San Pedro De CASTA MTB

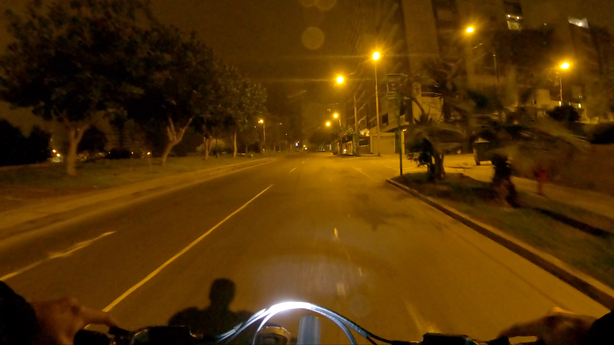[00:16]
Son las... supongo que será como 4:40 de la mañana de un domingo.
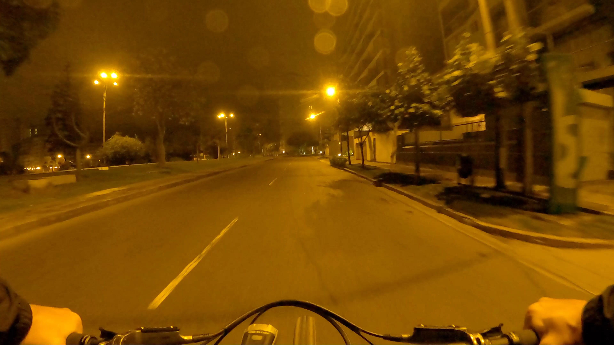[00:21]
Lima parece otra ciudad, totalmente sola, tranquila, sin el caótico tráfico. Y estoy llegando al punto de encuentro donde deberían estar mis amigos.
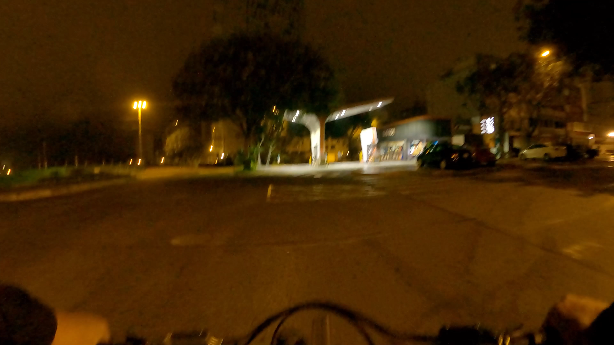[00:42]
Bueno, ya hay un par. Efectivamente hay un par.